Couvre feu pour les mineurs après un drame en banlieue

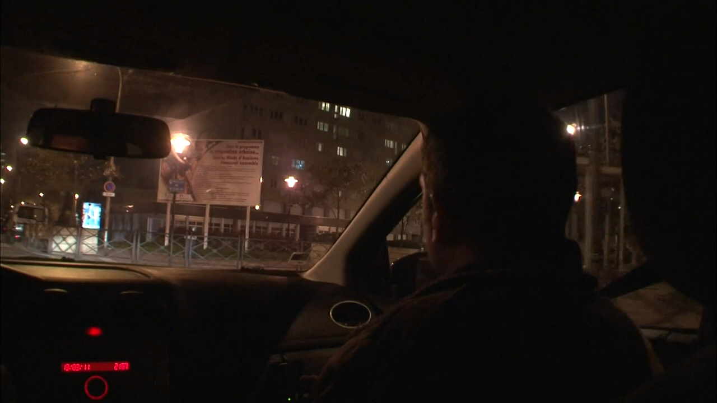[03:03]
Ils connaissent le quartier par coeur, ils y travaillent depuis 5 et 12 ans. Ce soir, c'est particulièrement calme. Oui, c'est celui qu'on connaît. Il n'a pas l'air ravi de nous voir.